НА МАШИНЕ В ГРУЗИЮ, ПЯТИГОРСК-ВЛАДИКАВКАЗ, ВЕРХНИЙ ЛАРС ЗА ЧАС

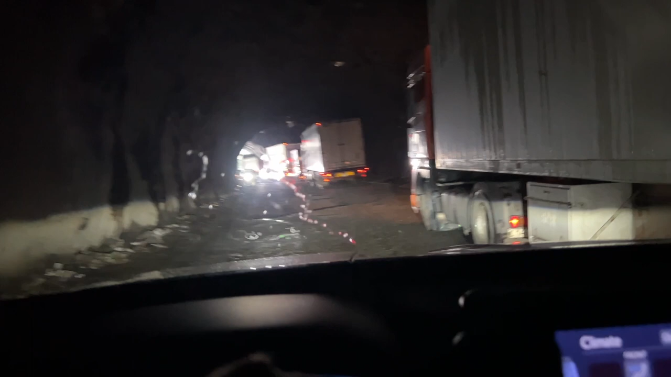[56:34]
что-то задеть очень осторожно здесь проезжайте друзья вон смотрите какая яма это к счастью у меня есть
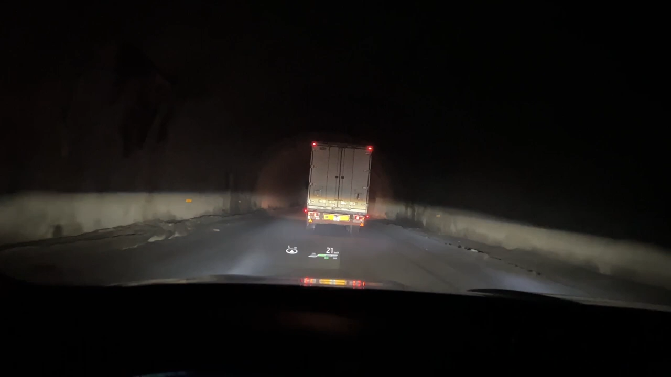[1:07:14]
никакого освещения и вот мы просто едем на ощупь здесь